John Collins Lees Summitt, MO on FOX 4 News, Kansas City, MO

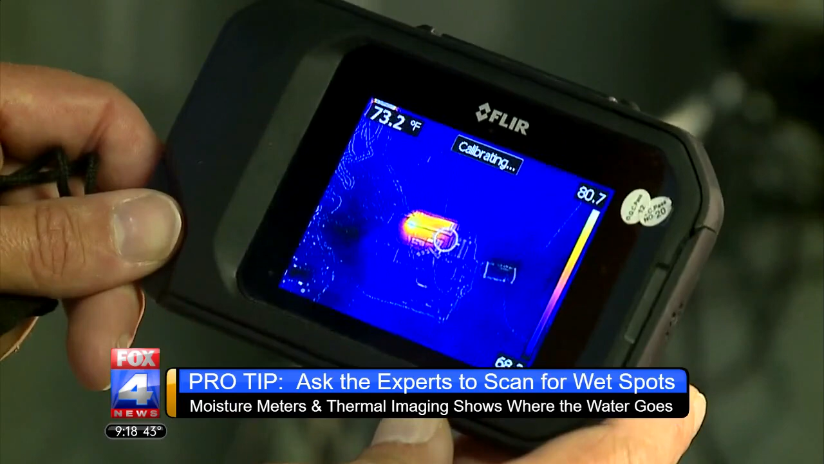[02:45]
On screen: spot 73.2°F
Because what items are dry are actually quite wet,
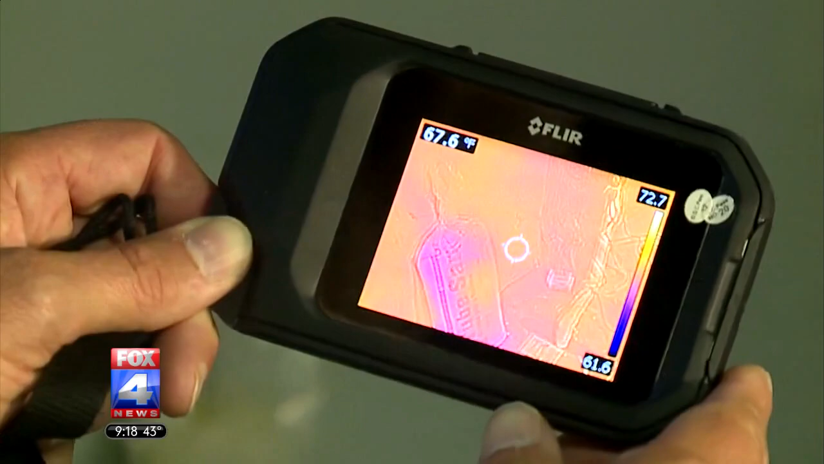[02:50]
On screen: spot 67.6°F
and so that's what allows us to track where the water goes. All right. Let's see if I've done my sump pump the right way here.